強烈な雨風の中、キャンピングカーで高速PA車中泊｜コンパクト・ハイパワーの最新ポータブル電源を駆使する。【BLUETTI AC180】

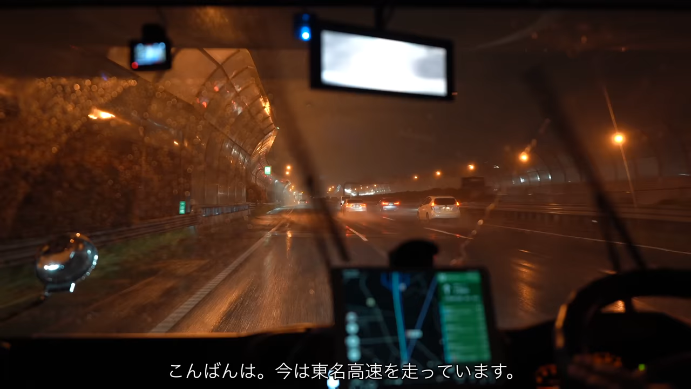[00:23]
はいみなさんこんばんは今ですね透明高速の方の走っております今日はね見ての通りのかなりの雨です最近ね結構雨がまたね多くなってきててなかなか晴れてくれないんですけど今週もですね現役サラリーマン全国制覇の旅はねちょっとお休みしてましてちょっとね近場に行ってねサチュアークしようかなと思っております直近ですとねなかなか仕事が忙しくて実はね先週とかも行けてなかったりとかしててちょうどねうーちゃんも卒園式が
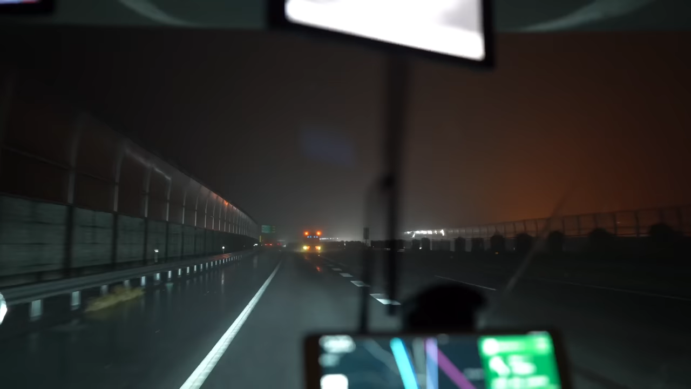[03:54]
この辺風速がなんかさっきのとこで8メートルぐらいだったんだよねでもね感覚的にはそれ以上ある感じまたなんか雨降ってきたえでもここ4.6だよあれなんかさっきよく上がってる気がする全然風速4メートルな感じすんげー風めちゃくちゃ持ってかれるなんかね変な天気雨と雨と風の吹き方もなんか変ななんか波があるよね
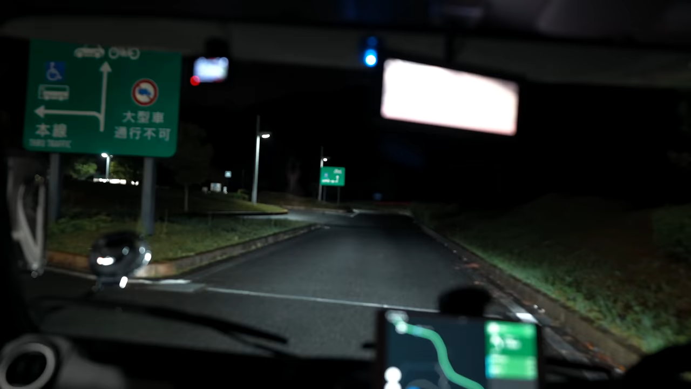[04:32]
じゃあちょっと気をつけて進んでいきましょうはいパーキングの方にいたけど多分この辺からあれだと思うんだよね